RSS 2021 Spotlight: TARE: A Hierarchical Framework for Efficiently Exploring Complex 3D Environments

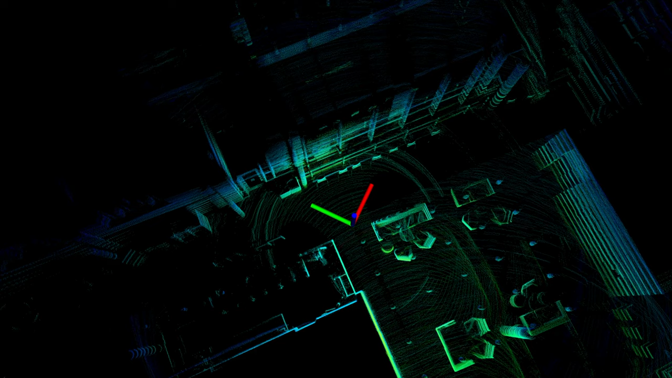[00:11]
Our approach computes paths that can be followed by an autonomous vehicle to build a complete map of the environment.
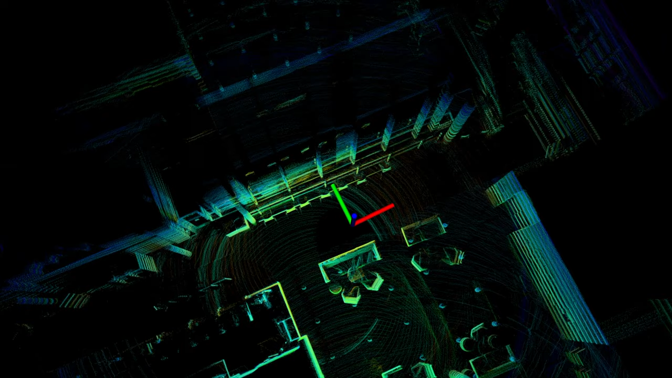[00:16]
The approach has been tested on various types of vehicles and in several different environment settings.
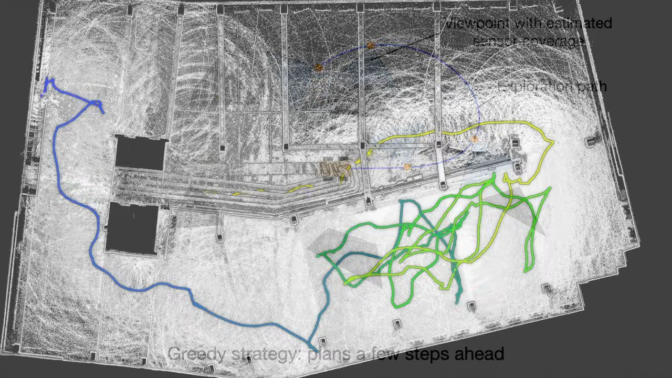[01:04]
Because of that, the exploration routes can be redundant.
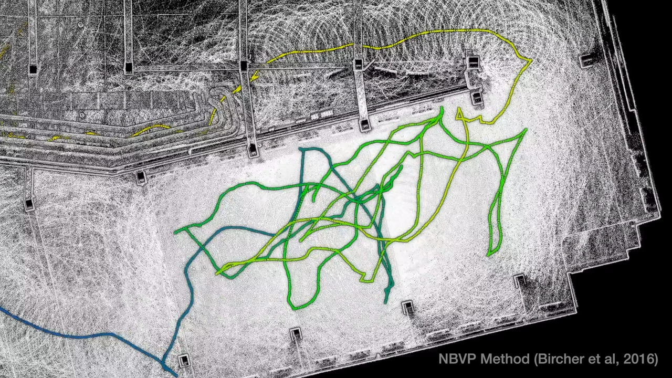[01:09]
Back and forth motion is common.
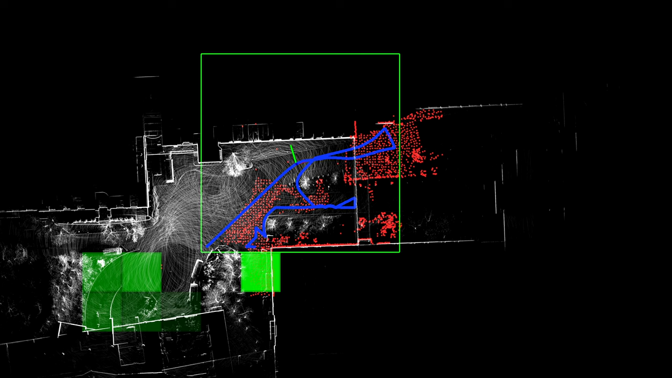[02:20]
The global level trades off the data density for computational efficiency.
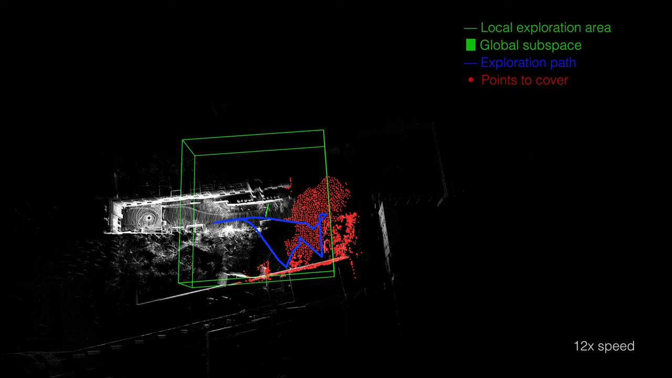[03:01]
The exploration planner takes the registered scan data as the input to compute the paths.
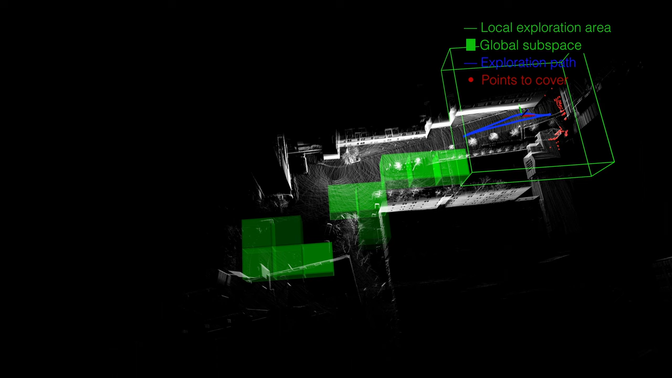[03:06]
What we are seeing now is the overall exploration
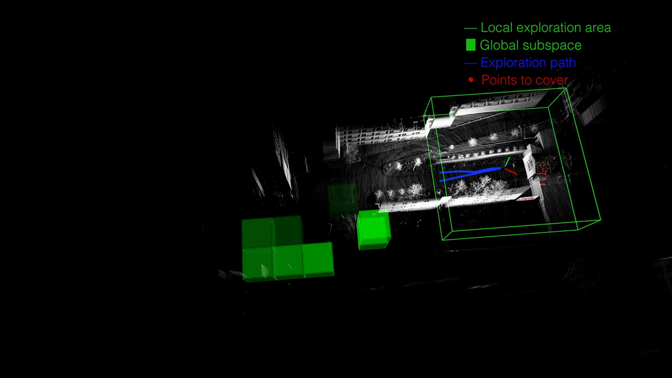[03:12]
process at 12 times of real-time speed.
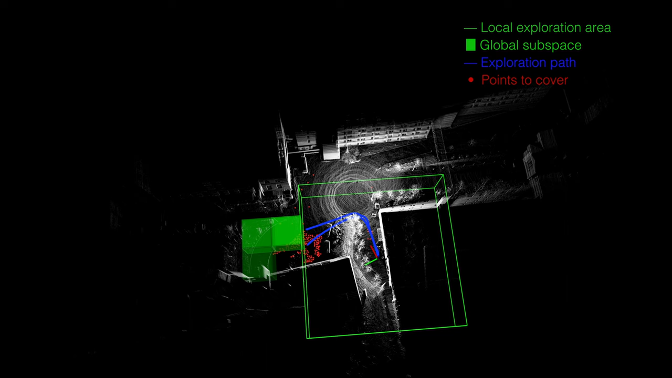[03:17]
The vehicle started from the left side of the scene, explored to the right side, and then returned to the start point in the end.
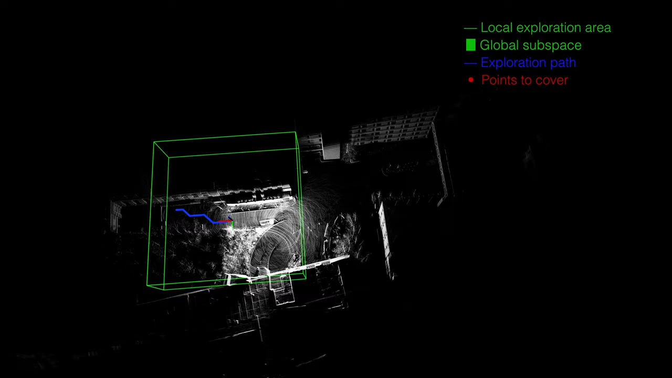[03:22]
Here, we are seeing the final map built by the system as the vehicle flew.
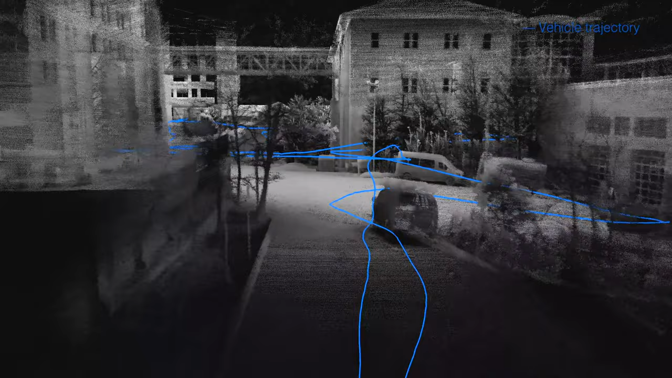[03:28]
No post-processing is involved.
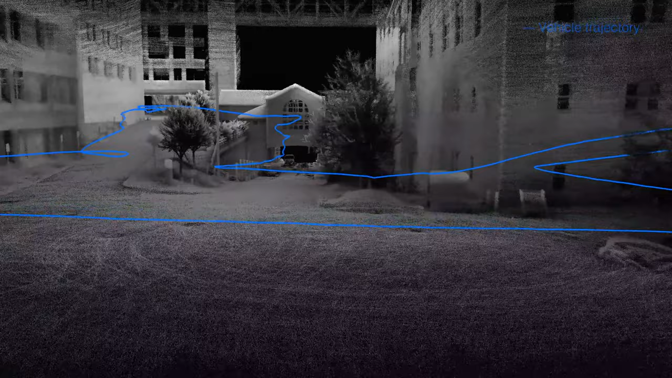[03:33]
The environment is complex and three-dimensional as we can see.
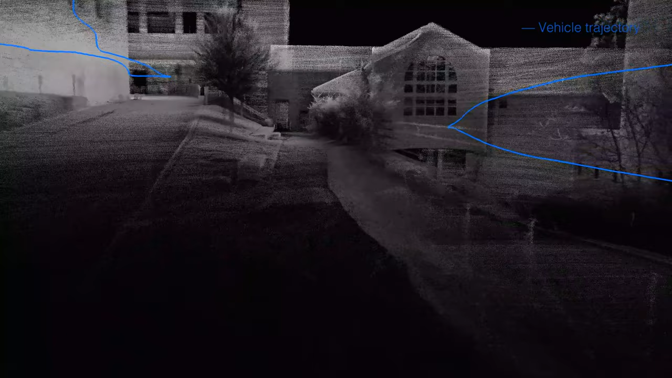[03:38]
The flight lasted for five minutes. The vehicle traveled over 550 meters,
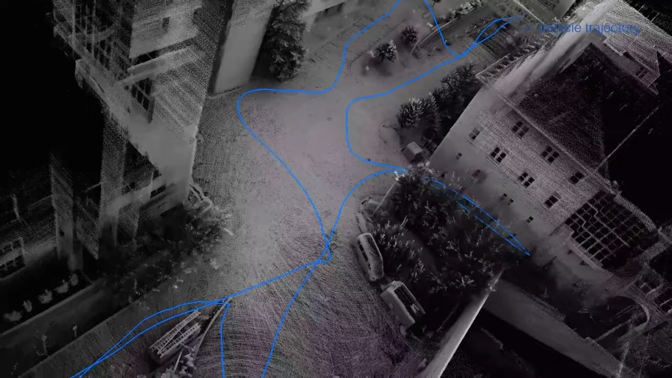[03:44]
and the maximum speed was 2.5 meters per second through the run.
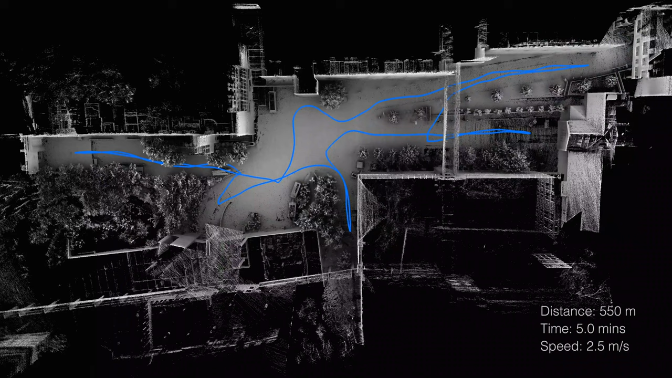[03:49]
This work is currently being used by the
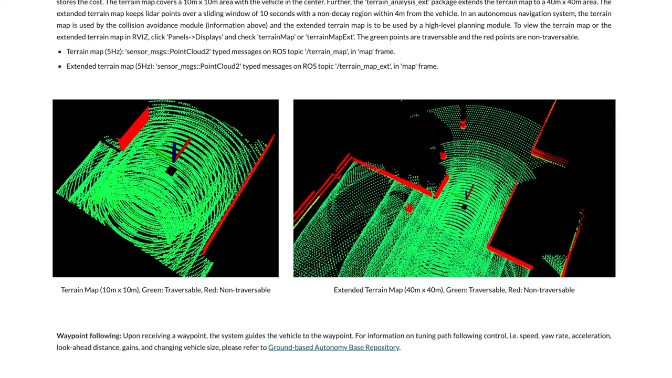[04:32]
path following, and a set of visualization tools.